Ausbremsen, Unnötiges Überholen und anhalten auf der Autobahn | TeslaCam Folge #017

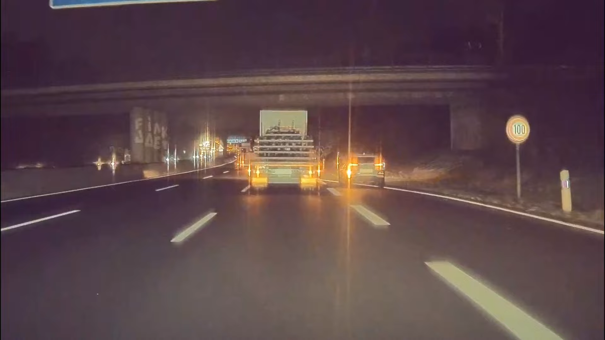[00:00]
Und damit Moinsen zur 17. Und ich vermute mal, der Typ auf der Auffahrt schläft einfach noch und möchte sich mal ein bisschen wachrütteln, weil sonst kann ich mir das einfach nicht erklären. Ich meine, er ist doch im Grunde schon vor dem LKW. Wieso gibt er nicht einen ganz kleinen Tucken Gas und fährt da rein?
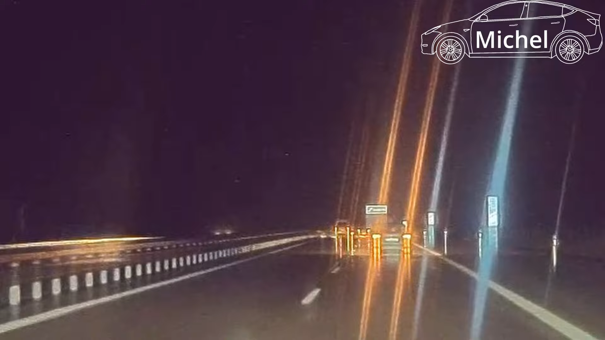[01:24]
Also können diese Kastenwagen-Transporter Eis verlieren? Geht das? Ich meine, es liegt hier eindeutig auf der Straße. Das heißt, irgendjemand hat Eis verloren und der Kastenwagen fährt da jetzt auf dem Standstreifen, auf der Abfahrt und fährt danach auch einfach weiter. Deshalb lasse ich den Clip jetzt auch weiterlaufen. Aber ich sehe halt keinerlei LKW, der irgendwie dieses Eis hätte verlieren können. Jetzt kommt dazu, dass der Kastenwagen sich jetzt halt hier auf die Bahn drängt und uns dazu zwingt, Spur zu wechseln. Aber ja, lass mal dahingestellt sein. Wisst ihr, wie das so entsteht? Also im LKW ist es mir ja klar, ne, dass Eis auf der Plane gefriert, aber beim Kastenwagen stelle ich mir das jetzt nicht so einfach vor.
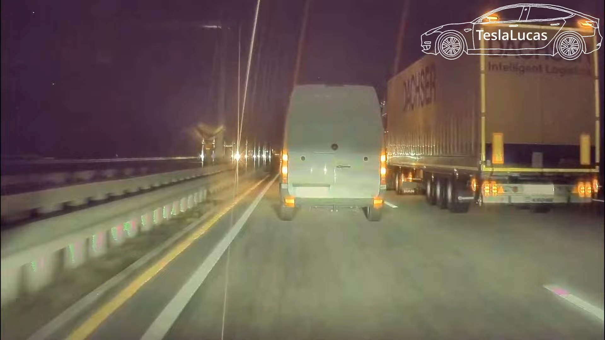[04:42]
Und es war jetzt hier nicht sonderlich knapp, aber es ist dennoch extrem unangenehm, so stark bremsen zu müssen. Im Nachhinein denke ich mir übrigens auch, das Blitzlichtgewitter hätte nicht sein müssen. einmal Lichthupe und dann hättest du auch Fahrer aus nochmal gehupt, dann wäre es gut gewesen. Ich habe schon einige solcher Videos bekommen. Hier zum Beispiel aus Folge 2, wo auch einfach jemand die Spur wechselt und man bremsen muss.
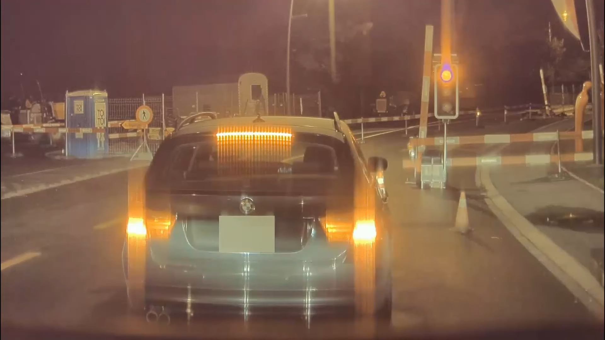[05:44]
Erik hatte hier übers Wochenende Model Y Performance zur Probefahrt. Plötzlich legt der BMW vor ihm den Rückwärtsgang ein und fängt an, rückwärts zu rollen. Erik legt also auch den Rückwärtsgang ein, weil er eben Angst hat, dass der BMW ihm gleich vorne drauf fährt. Als die Ampel grün wird, schießt der BMW dann wie von einer Tarantel gestochen los und macht sie aus dem Staub.
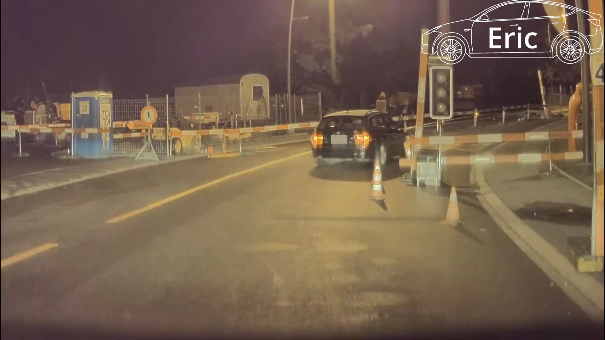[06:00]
Sowas glaubt ja auch keiner, wenn du das nicht auf Kamera hättest, ne? Was war das denn bitte gerade? Mal so eine Frage an die Schweizer und euch, weil das ist in der Schweiz. Hat irgendjemand eine Ahnung, was mit dieser Ampel los ist? Also die pulsiert rot? Ich könnte mir auch vorstellen, dass es einfach nur Wiederholrate der Kamera ist. Aber dann pulsiert die rot-gelb, das würde ich auch noch erklären. Aber dann blinkt die grün und das ist alles irgendwie gelb oder rot. Hat irgendjemand eine Ahnung, was das ist? Normalerweise sehen wir hier immer die Leute, die über rot fahren. Heute sehen wir jemanden, der bei grün stehen bleibt.
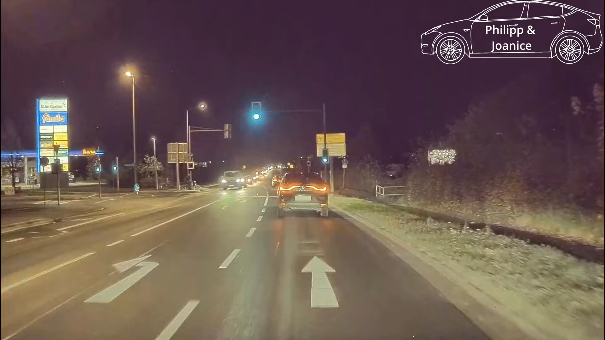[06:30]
20 Autos hinter ihm gefällt das überhaupt nicht. Wir sind wieder mit dem Michel unterwegs und seht mal, wie lang diese Abfahrspur ist.